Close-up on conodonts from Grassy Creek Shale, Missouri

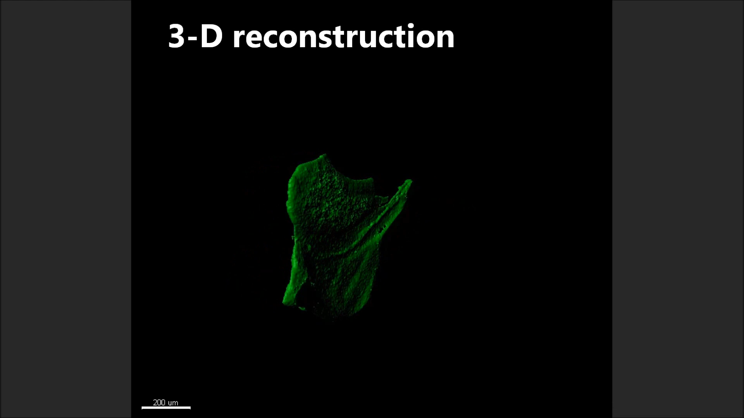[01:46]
An optical sectioning in green fluorescence mode allowed for 3D rendering.
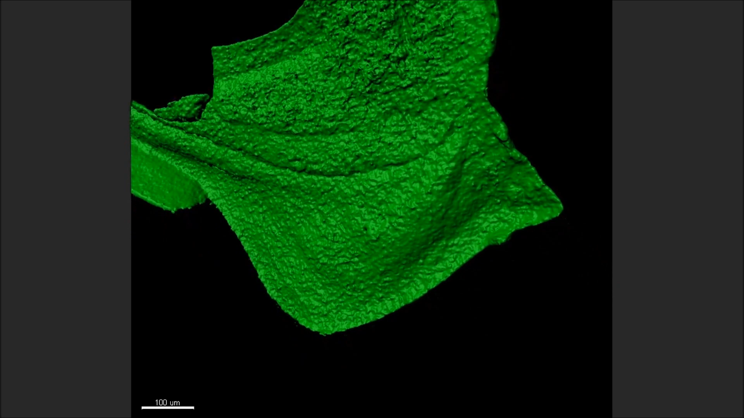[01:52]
We also found tiny crystals formed on the surface of the fossil,